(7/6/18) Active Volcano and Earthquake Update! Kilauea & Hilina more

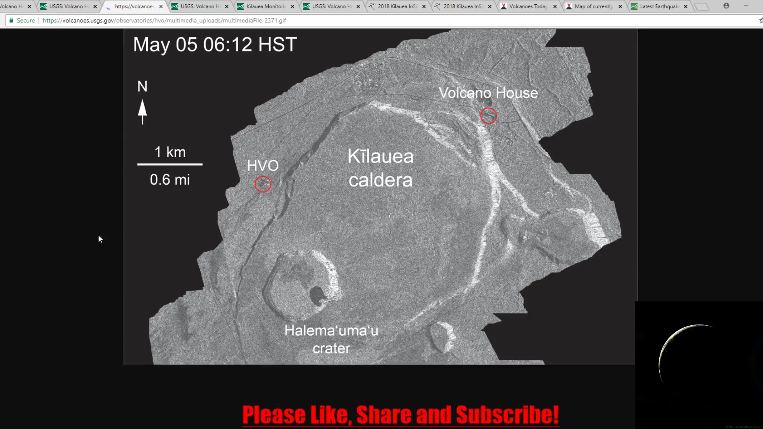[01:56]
This is from May 5th to July 4th that this time lapse will go over. And notice is, if you look at the ground, so it starts falling right here, you'll see in just a second, there it goes. So all this has been impacted. Watch back here as well.
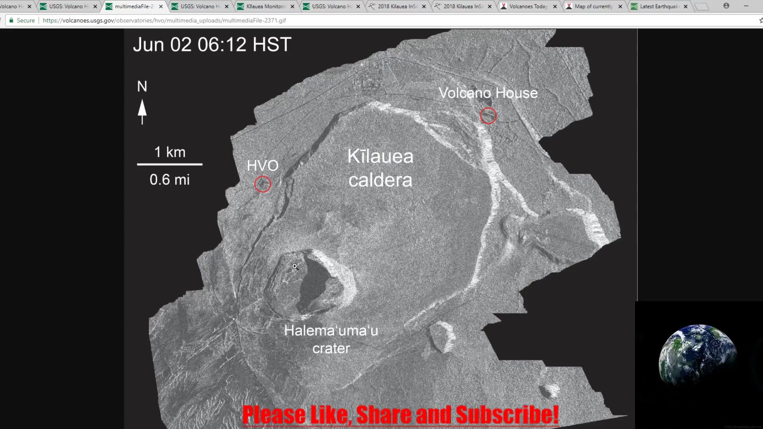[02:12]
By about, you already see where it starts shifting. And then, now it's all the way back in. So if we pull this back and look at the actual monitors and stuff, that'll give you a better clue of what's going on.